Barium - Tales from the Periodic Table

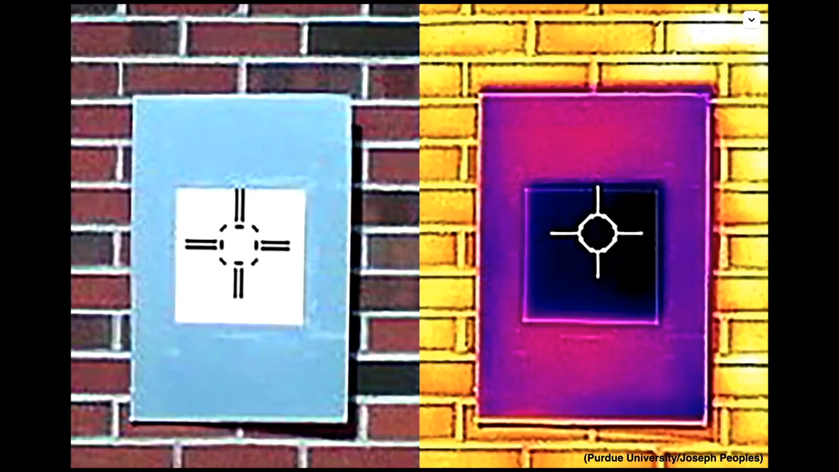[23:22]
cooler notice the whitest white square is the coolest thing in the infrared image this is something not even commercial heat rejecting paints can do the whiteness of barite or barium sulfate has been used as a paper brightener here